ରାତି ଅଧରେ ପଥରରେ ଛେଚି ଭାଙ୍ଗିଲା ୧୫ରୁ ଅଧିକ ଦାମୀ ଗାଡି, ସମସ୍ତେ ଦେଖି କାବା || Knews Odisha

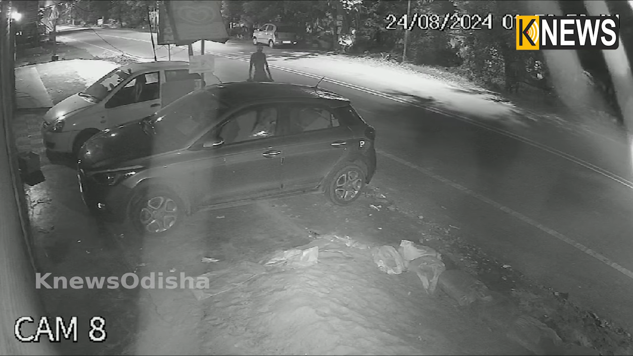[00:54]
CCTV ક્યામિરારે કેદ હી છી એમીતી ગોટે પરે ગોટે ગાડી ભાંગુથબા સેતુતી ભુતર છાબી